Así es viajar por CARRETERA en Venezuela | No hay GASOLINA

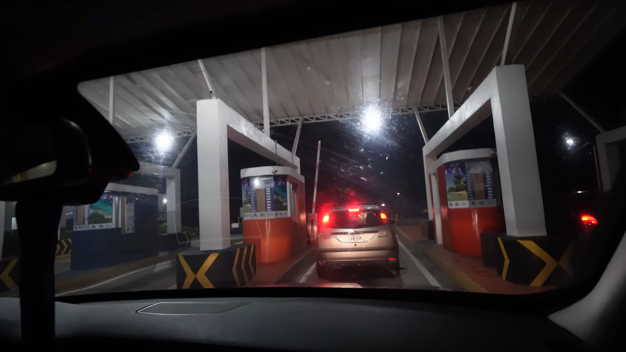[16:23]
Claro que sí amigos míos. Quinto y último peaje del día.
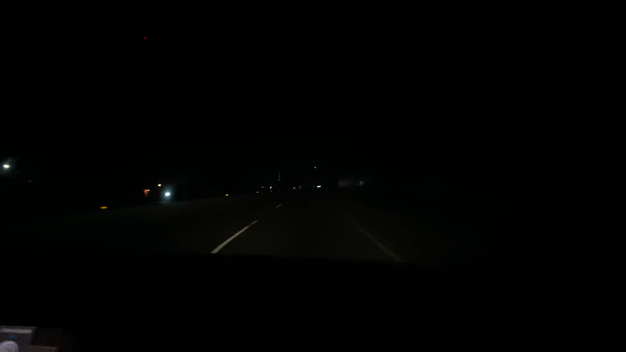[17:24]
Es que no hay iluminación. Como pueden ver no hay faros. Lo único que hay son como estos gatos. Le decimos nosotros para irse guiando. Y ver al carro que va adelante. En caso de que haya. Aquí no llevamos a nadie. Entonces cuando aparece un muerto. Que aquí le dicen policía acostado. Nos lo llevamos así sin verlo. Cuando nos damos cuenta ya le pasamos por encima.